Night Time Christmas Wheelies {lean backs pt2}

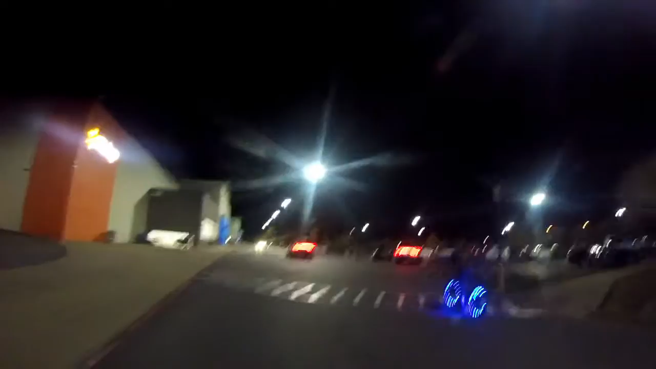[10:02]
Chelsea. All right, Chelsea, you ready for this? We're going to start at the walk sign. Oh, man, there's a goddamn car. The walk sign.